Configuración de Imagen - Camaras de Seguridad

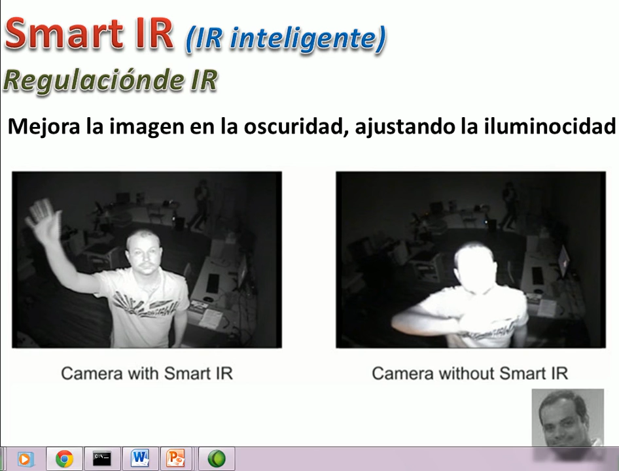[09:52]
dependiendo dependiendo de el objeto que está en movimiento se está acercando o se está alejando el aumenta o disminuye la intensidad llamémosle entre comillas de y ere aumenta o disminuye la intensidad del tigre por ejemplo aquí tienes el es mayor y ere no se lo ve esta presa conversional el y ere convencional y el inteligente y ere o
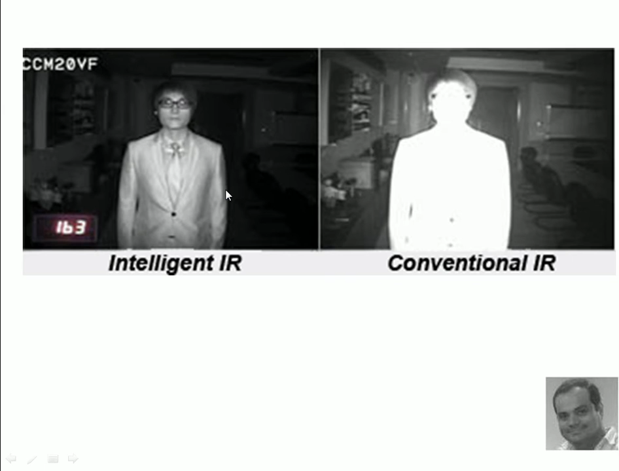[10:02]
el smart y ere también tenemos algunas cámaras que tienen función espejo este es el original te permite es mover